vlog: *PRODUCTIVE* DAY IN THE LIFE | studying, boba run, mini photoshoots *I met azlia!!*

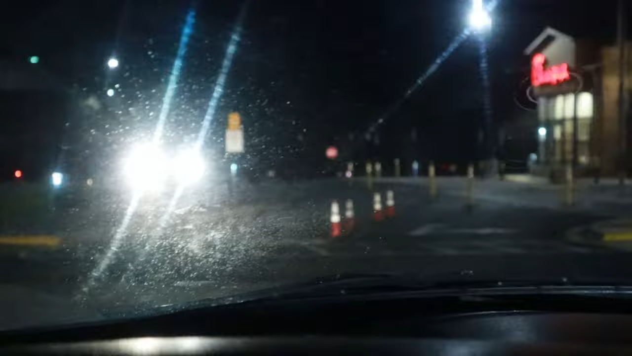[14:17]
We made it to the Chick-fil-A, so I'm waiting for my sister to come.